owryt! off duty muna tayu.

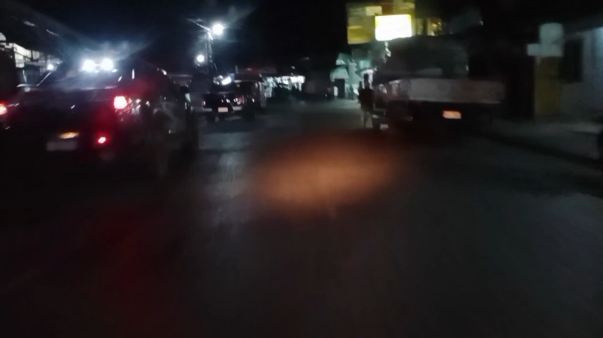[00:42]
So, ngayon binababay natin yung Burgos Street Packet. Ikot na lang tayo. So, dadaan tayo ng Rizal Avenue, din diretso tayo ng Lakaw. Sundo tayo diretso sa NC. Pasensya na kayo mga chong, medyo matagal tayo hindi nakapag-upload. Kasi busy-busy rin tayo ngayon, lalo na ngayong December. Sana
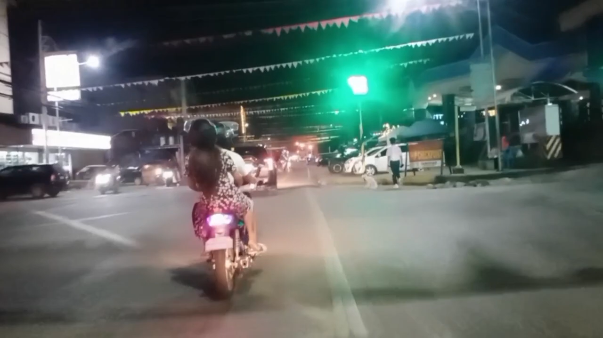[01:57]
Rizal Avenue na tayo mga chong.
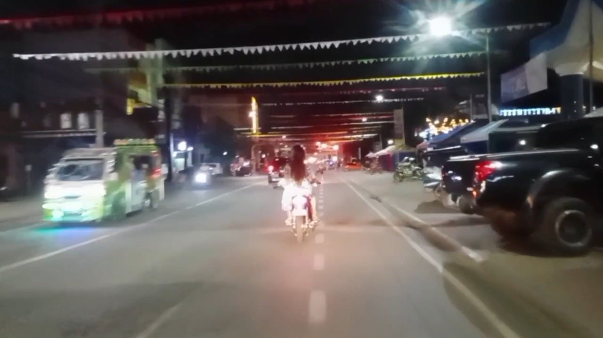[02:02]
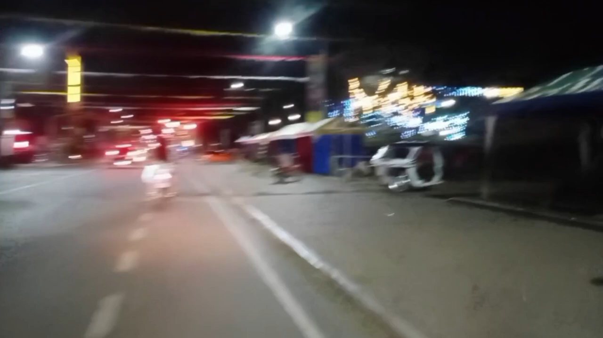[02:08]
Wow, Mendoza Park. Yan lang, naabutan na naman tayo dito.